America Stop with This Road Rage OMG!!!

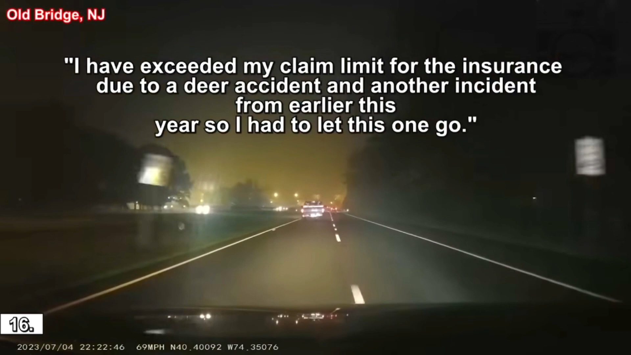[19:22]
He just shot me three times. Something just hit my car, and it went right through the hood. He's got a toolbox. He's trying to brake check me again. Let me get you the license plate right now. J38MDG, New Jersey. And I got it on dash cam, too. Okay. He's in front of you? Yeah. Okay. I want you to find him. All right. Sounds good. There's a cop right there, though. Sir? Yeah. Okay. Go ahead and pull over.